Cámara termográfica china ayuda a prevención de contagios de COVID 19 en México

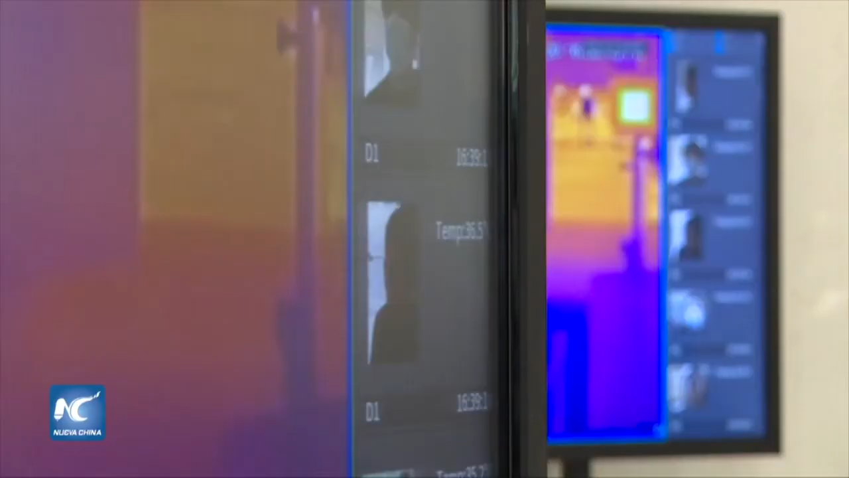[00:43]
El sistema nos permite poder hacer una toma de hasta 80 personas por segundo con una alta precisión,